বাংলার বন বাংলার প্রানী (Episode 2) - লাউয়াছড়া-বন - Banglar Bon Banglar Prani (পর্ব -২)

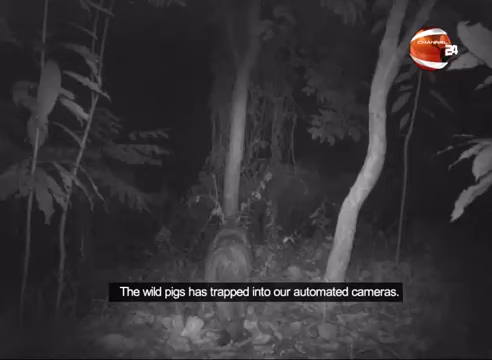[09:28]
আমাদের স্বয়ংক্রিয় ক্যামেরার ফাঁদে পা দিয়েছে বুনো শুকুরের দল, বাদ পড়েনি শিয়ালের দলও।